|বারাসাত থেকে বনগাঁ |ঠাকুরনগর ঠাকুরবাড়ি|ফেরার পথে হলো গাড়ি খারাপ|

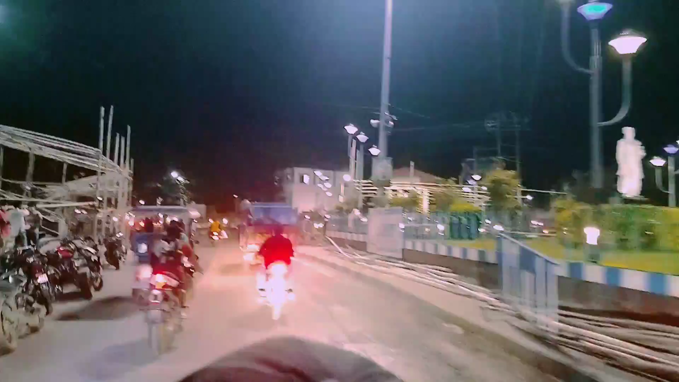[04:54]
তো দেখতেই পাচ্ছ দিনে বেরিয়েছিলাম কেন হঠাৎ করে সন্ধ্যা হয়ে গেল, অ্যাকচুয়ালি তার নয়, লিক সারিয়ে আস্তে আস্তে মোটামুটি পাঁচটা বেজে গেছিলো আমাদের বনগাঁ ঢুকতে।
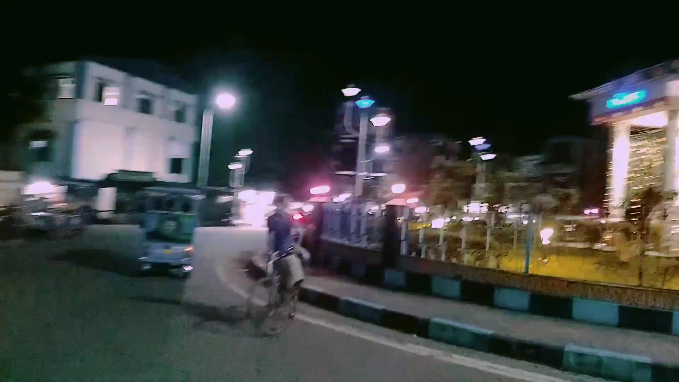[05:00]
তো বনগাঁ এসে কিছু কাজ ছিল, তো এই কাজগুলো মিটালাম।
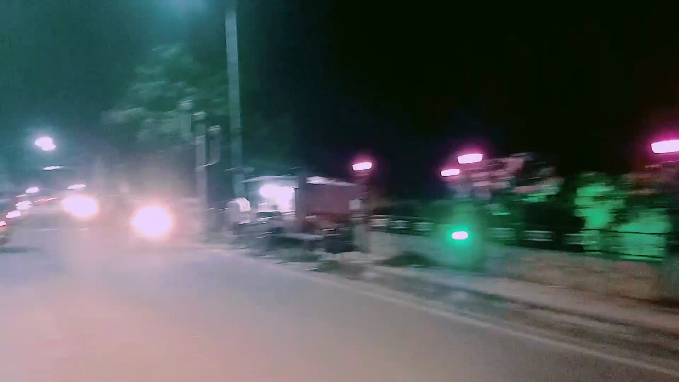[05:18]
সেই ভিডিওগুলো বানাবো, সেগুলো তোমরা নেক্সট ব্লগে দেখতে পাবে। সো গায়েস, এখানে ভিডিওটা শেষ করছি।
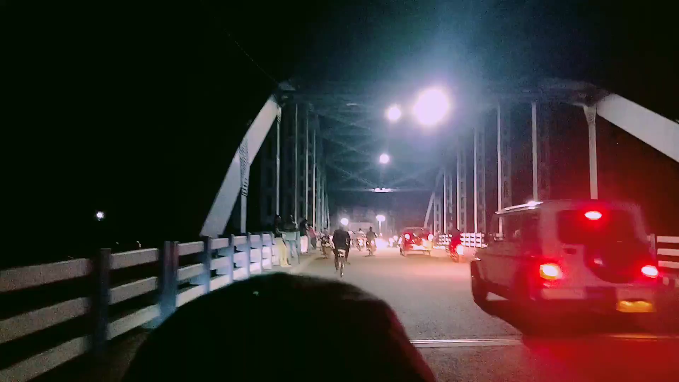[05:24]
অ্যাকচুয়ালি বন্ধুর বাড়ির কাছাকাছি চলে এসেছি, আর সকাল থেকে সন্ধ্যে পর্যন্ত দেখতেই পাচ্ছ তোমরা আমরা রাস্তাঘাটেই কাটালাম।